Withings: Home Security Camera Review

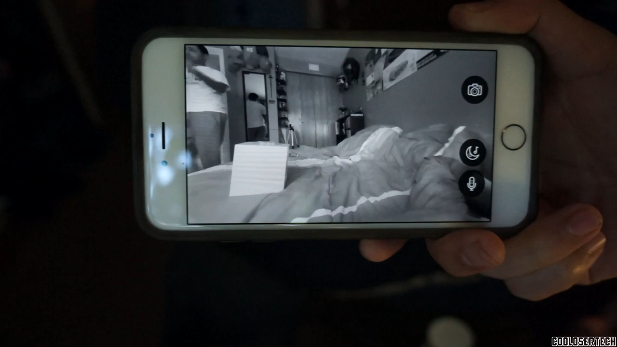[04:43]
At nighttime, the sensors kick on so you can see exactly the detail that your naked eye cannot see,
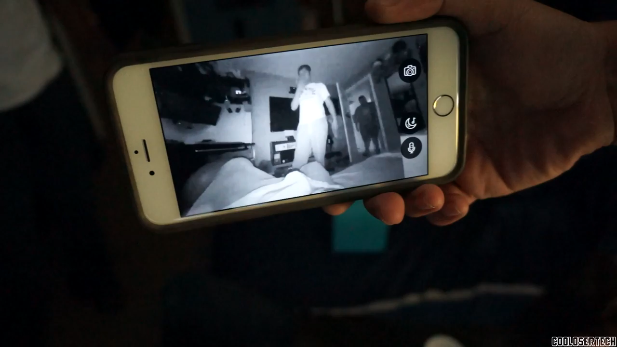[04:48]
as you see in the display.
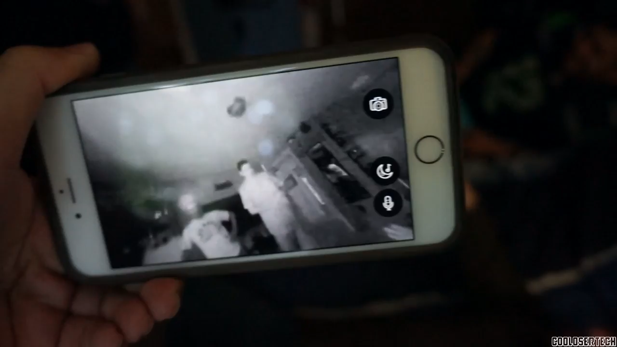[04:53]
That records impressively well, so whether you're in complete darkness or in sunlight, the sensors are going to kick in accordingly what they need to be, and that is awesome.